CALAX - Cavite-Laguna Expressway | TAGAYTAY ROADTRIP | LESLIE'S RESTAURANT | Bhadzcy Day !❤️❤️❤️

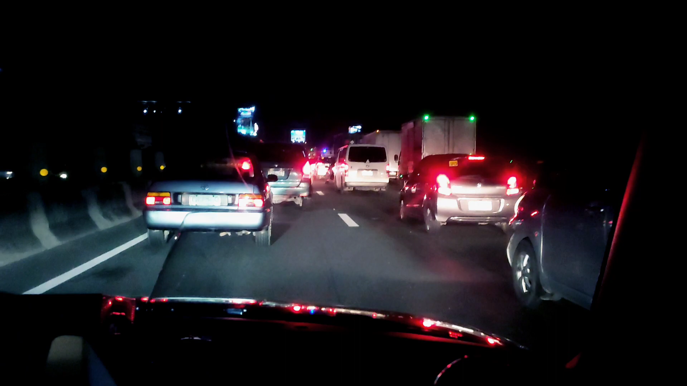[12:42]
Super grabe yung traffic. OMG. Grabe. Traffic. On a weekday. Weekday ngayon.
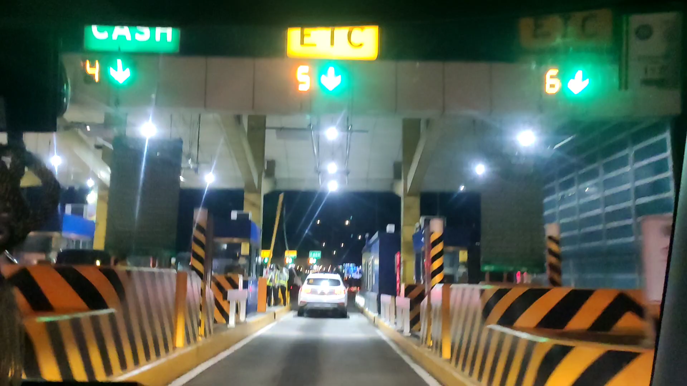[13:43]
Ayan na nga, nag-skyway na kami para iwas traffic.